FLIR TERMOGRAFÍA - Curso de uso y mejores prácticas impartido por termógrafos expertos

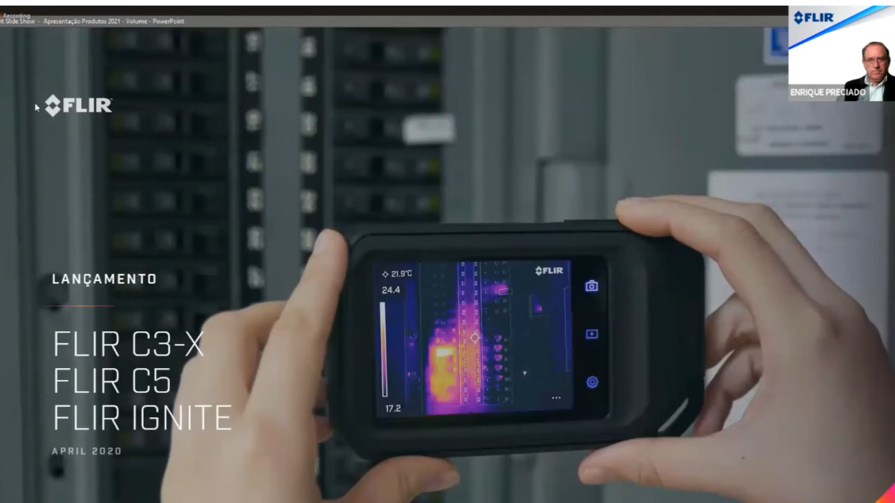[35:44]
que es las cámaras CX, la C3X y la cámara FIF C5, ambas con el importante recurso de la introducción de FIF Ignite, que ya voy a explicar. Mis amigos, la idea de la serie CX, que es como llamamos esta serie de productos, es la practicidad.
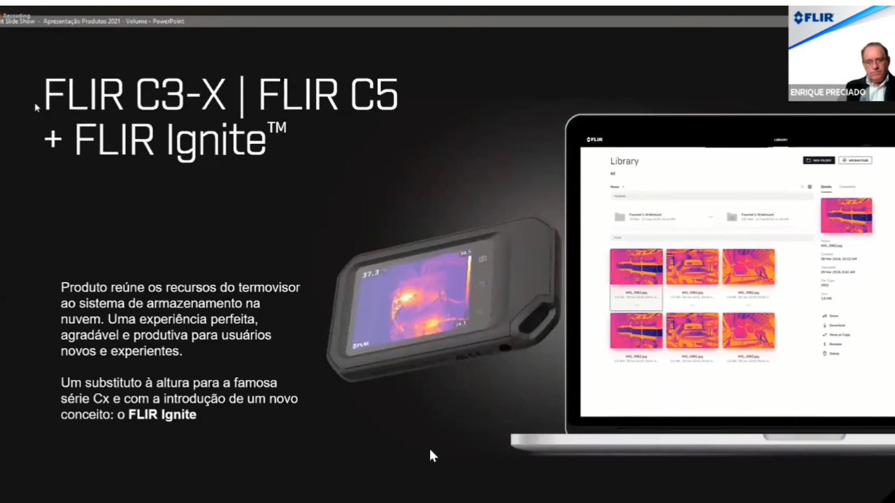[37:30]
Ahora es posible de hacer todo de manera automática por la nube a través, mientras estaría en la mente de FIF, que es FIF Ignite. Con esta nueva alternativa de producto, mis amigos, ahora es mucho más fácil de trabajar de una manera mucho más inteligente, más rápida. Es una cámara compacta, pequeña, muy leve, que se puede cargar contigo para
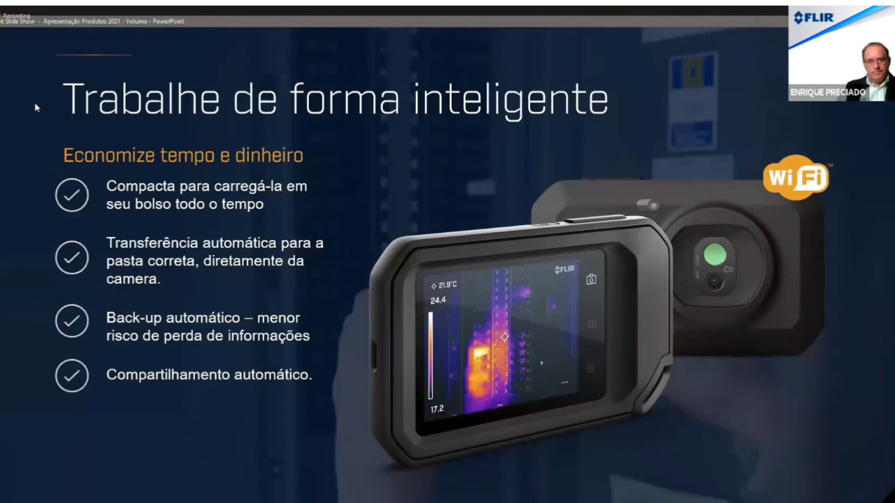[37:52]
toda parte sin ninguna dificultad de hacer mediciones, así que tenga la necesidad de hacerlo. ¿Cuál es la principal diferencia de la C5 en comparación a las antiguas cámaras C2 y C3 que ya están discontinuadas? La principal de esta diferencia es la resolución. Antes hablábamos en los dos modelos antiguos,
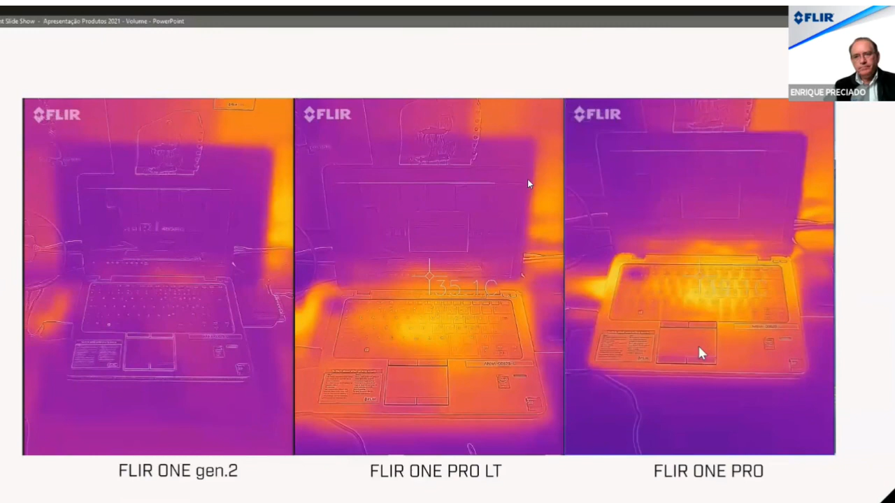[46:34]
Entonces, con la imagen de U1 Pro, es posible tener una imagen un poco más clara con una impresión de mayor distancia por la mayor resolución.
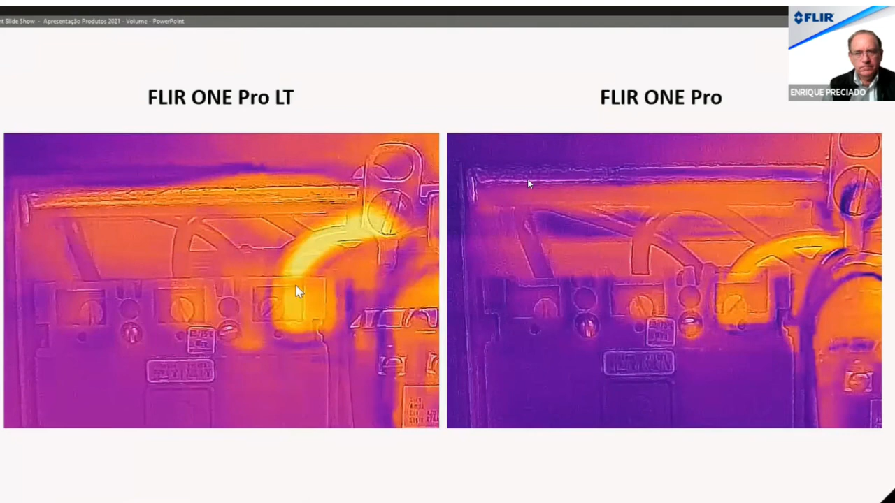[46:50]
Lo MSX no es el mejor recurso del mundo, pero con U1 Pro, pero con U1 Pro, es mucho más claro el fruto. Y, obviamente, tiene cuatro veces más resolución.
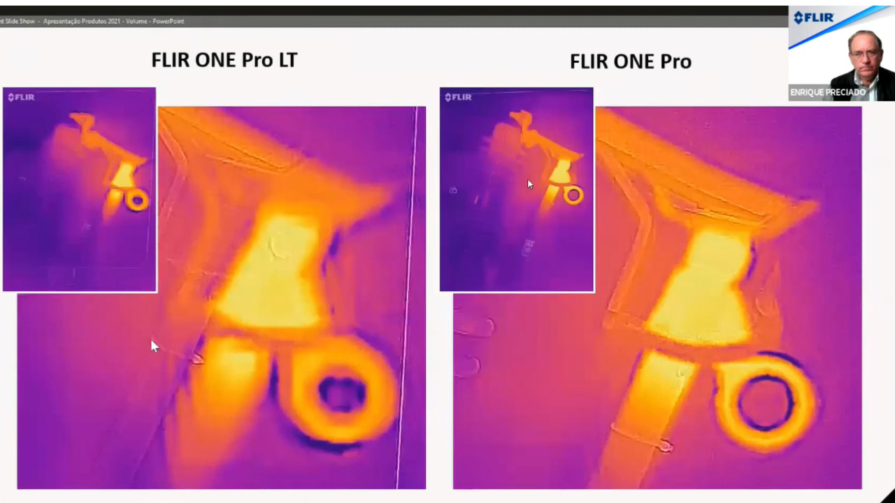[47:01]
Miren cómo se queda mucho más pixelada la imagen con el Pro-Ide. Y con la cámara U1 Pro, es mucho más simple.
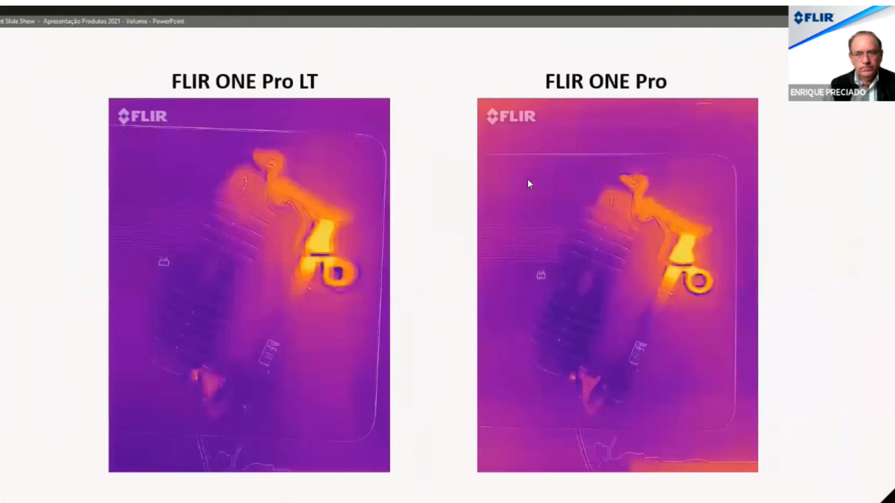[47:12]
Entonces, básicamente para todas las aplicaciones que hay, pero el cliente tiene la oportunidad de ir a la mejor opción para él. Sí, una opción con un poco más de resolución y rango de temperatura, o sí, una opción un poco más simple y básica. ¿Ok? Ahora llegamos a las cámaras EX, que lejos es la línea más antigua de 3D.